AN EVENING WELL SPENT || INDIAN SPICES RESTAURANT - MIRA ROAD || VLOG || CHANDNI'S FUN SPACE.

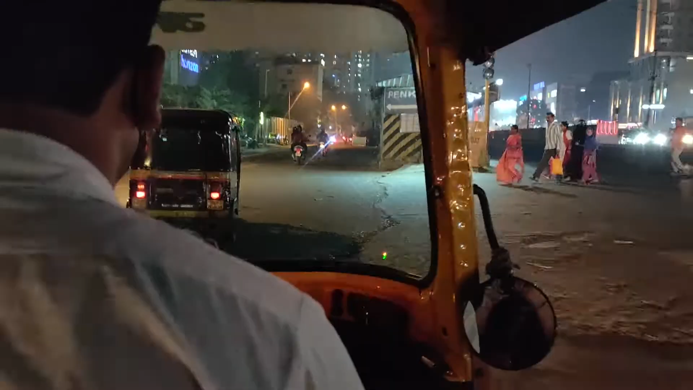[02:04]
So this is a service lane we have just entered.
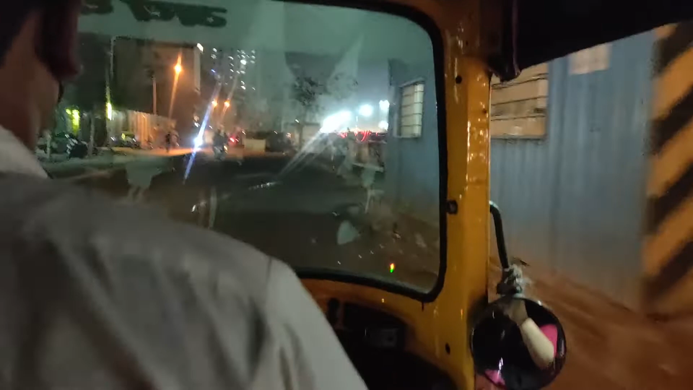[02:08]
And from here, yeah, we will take the first left.
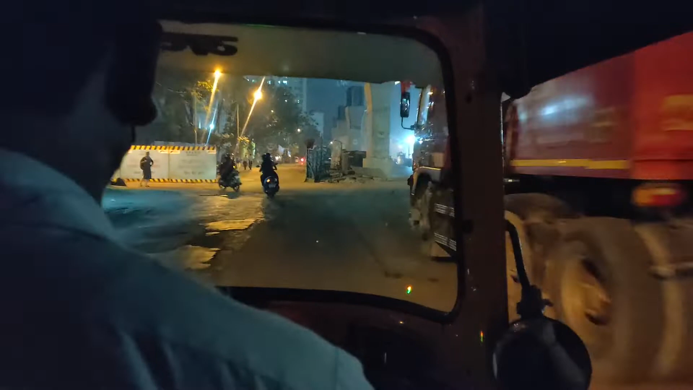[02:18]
Left.
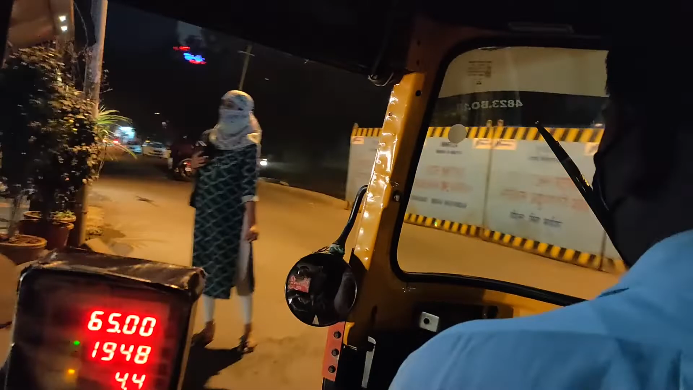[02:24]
And now we have entered Meera Road.